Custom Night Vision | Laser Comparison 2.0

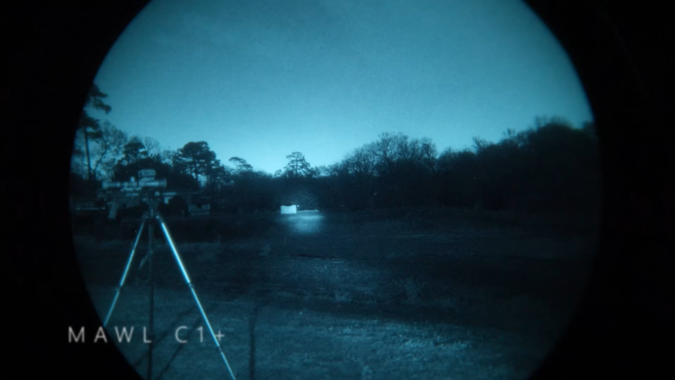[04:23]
um, for IR laser. And the IR illuminator is focused down as tight as it gets. And that's it. That's just, that's as close as I could get it to that target stand. It's not the laser's fault. It's my fault for not building a better test bench.
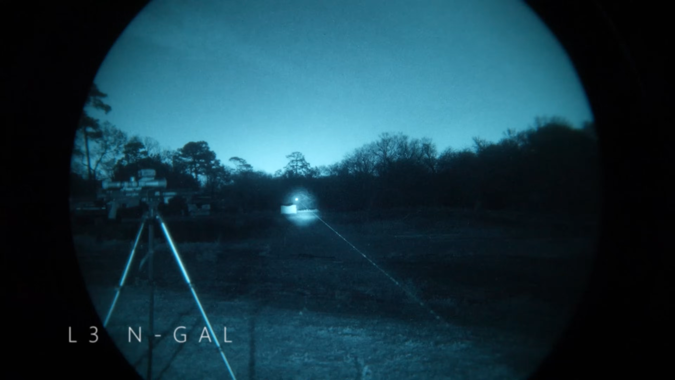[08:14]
Um, I'm going to quickly run through the illuminator dispersion. Again, I tried to get it as close to our, uh, target stand over there, but this is as close as I could get it. That's all the way focused on the illuminator. This is all the way open.
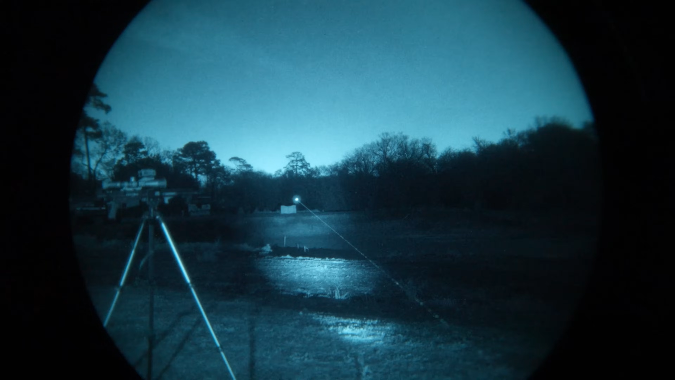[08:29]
Um, the laser obviously it looks very good. It's very powerful. The controls on the end gall are exactly the same as the PEC. So if you've used PEC 15s or at PLCs before, it's very easy to transition an end gall. It does not do anywhere near as many things as the, the Wilcox experience with the rate XE. Uh, but if you just need a solid run and gun laser with a visible laser, a laser, um,
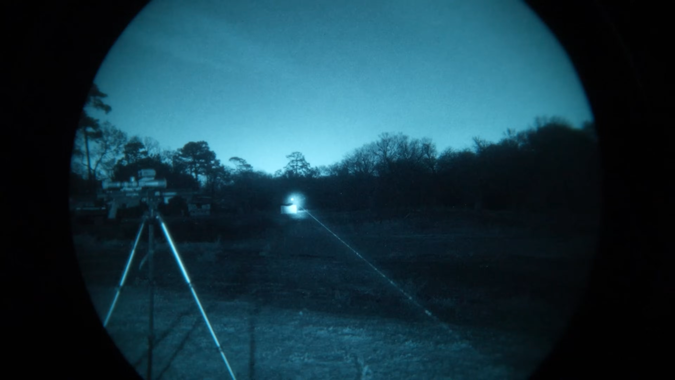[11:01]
In, out. This is the full power PEC 15. Sorry. I had the diffuser flipped down.
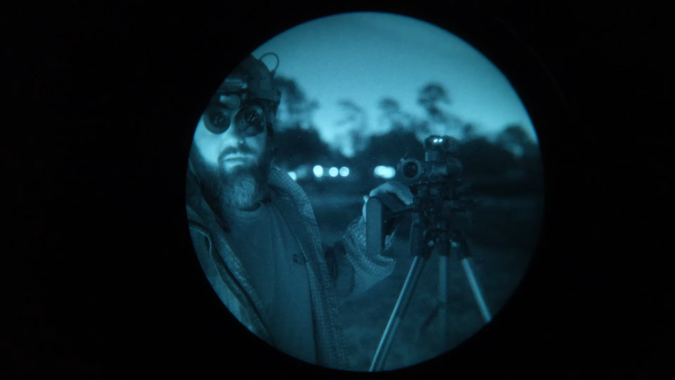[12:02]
Uh, I use this to range the targets. I didn't want to take it off the rifle and unzero it. So at any rate, I didn't even think about it until just now, but, um,
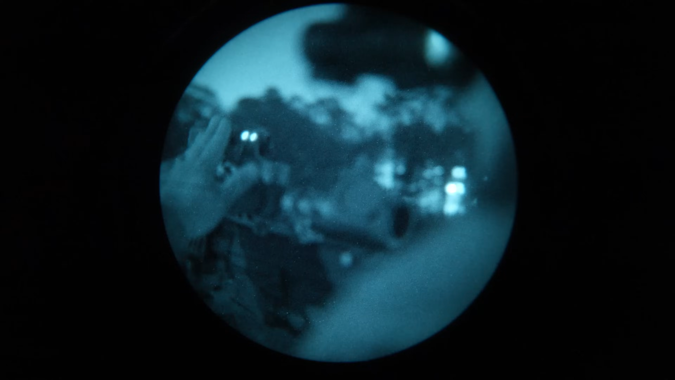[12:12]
this is a Wilcox Raptor S and I've got it on just high power laser,
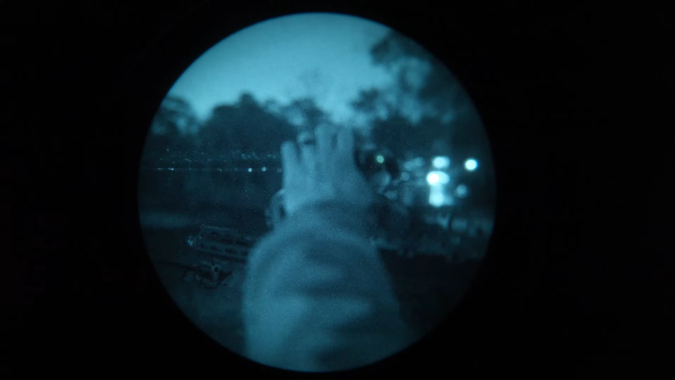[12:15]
high power illuminator. And we're going to quickly run through the beam
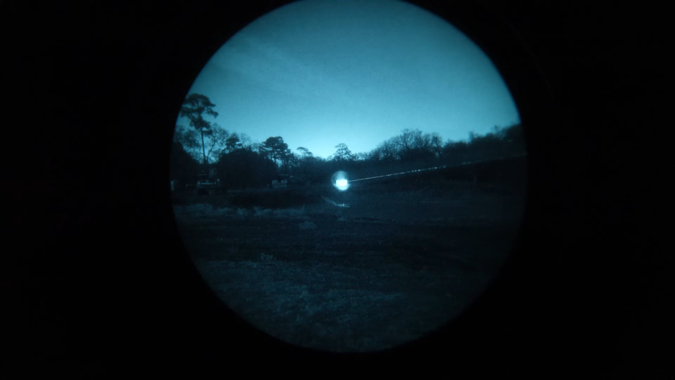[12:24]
divergence on the illuminator and see how crazy that is. It opens up pretty wide, but look how tight it gets.
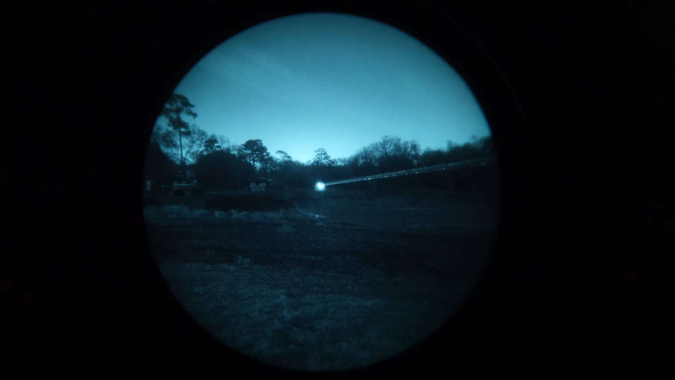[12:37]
And that's wild. I'll just point it at the sky.
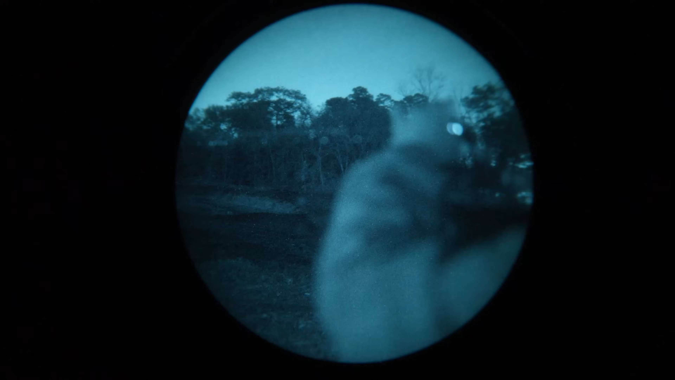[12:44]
It does so much, uh, range finding, ballistic calculations,
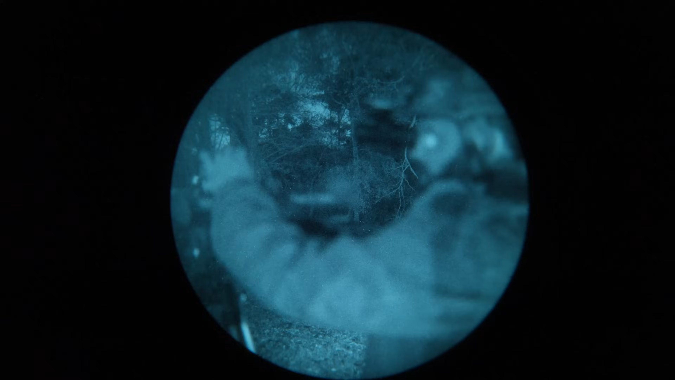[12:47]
hook it up to your Kestrel and give it, feed it all the environmental data.